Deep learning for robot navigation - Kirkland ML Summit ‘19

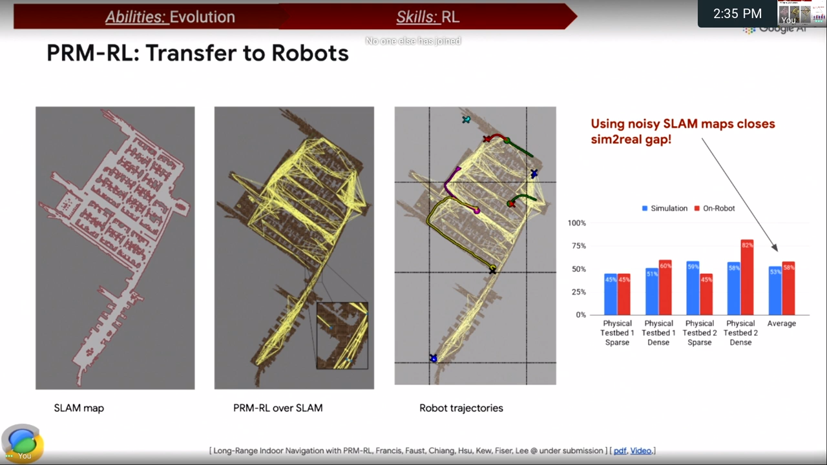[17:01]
Putting that on a robot, we actually, the results are for the success rates are the same in simulation and in reality, so we close the sim-to-real gap, which is good. But the paths are not optimal. And it's not computationally easy.
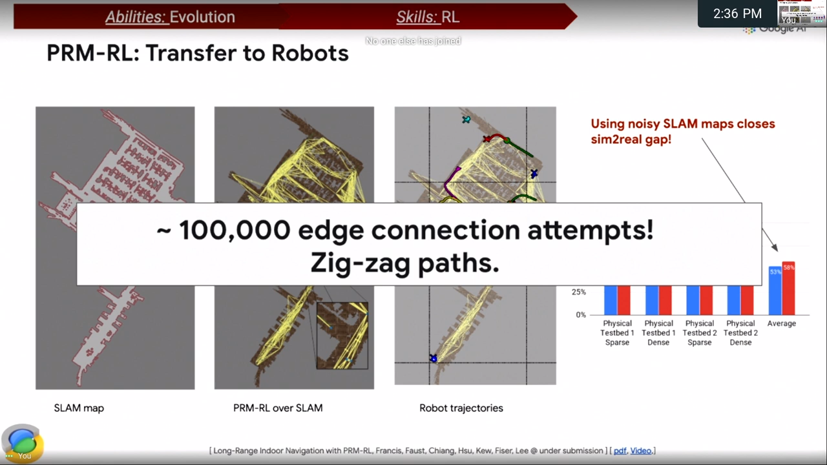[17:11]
For building a roadmap like this, we need to evaluate something in the order of 100,000 edge connects, and that takes time, and we end up with the zigzag paths.